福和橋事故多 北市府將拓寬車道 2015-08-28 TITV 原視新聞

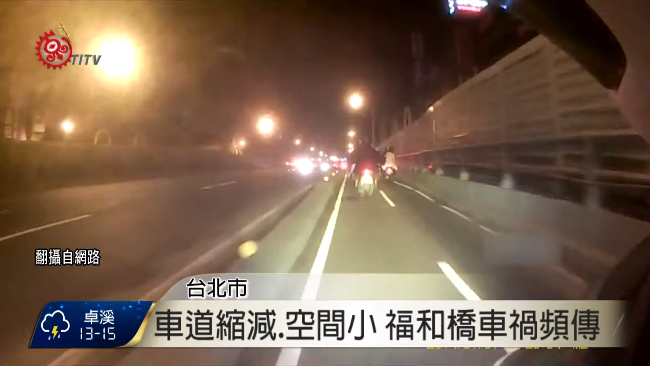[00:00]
看天色下，机车骑士在连接双北市的福和桥上赶路，一个没留意，前方机车突然停了下来，机士来不及刹车，直接给撞了上去。福和桥往公馆的这个下坡路段突然从双线道缩减成单线道，